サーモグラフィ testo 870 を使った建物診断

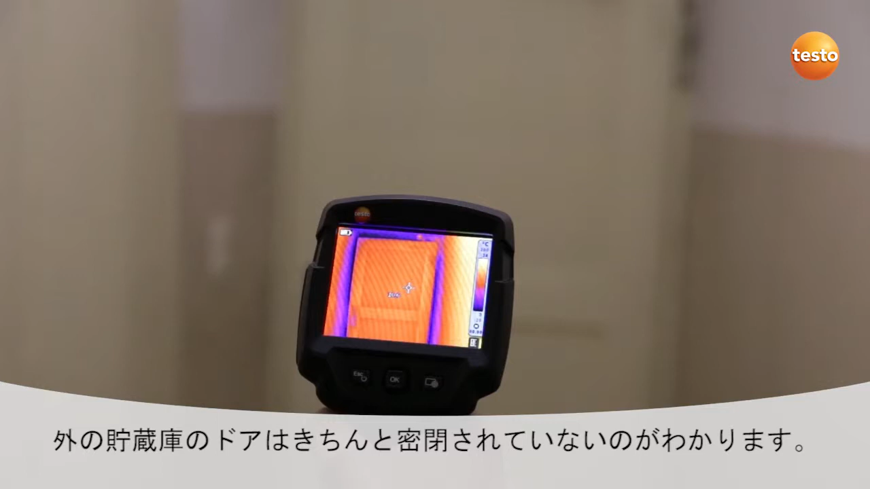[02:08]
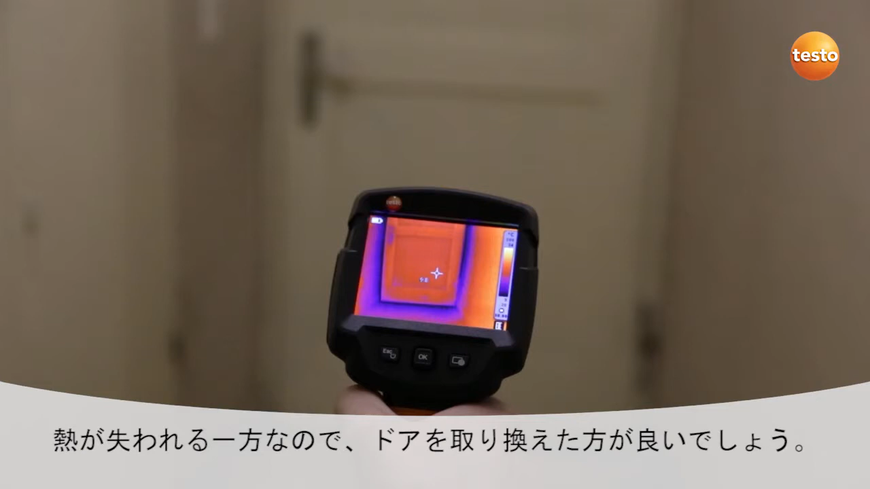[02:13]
This, of course, means an increased heat loss and in this case I would recommend replacing the door.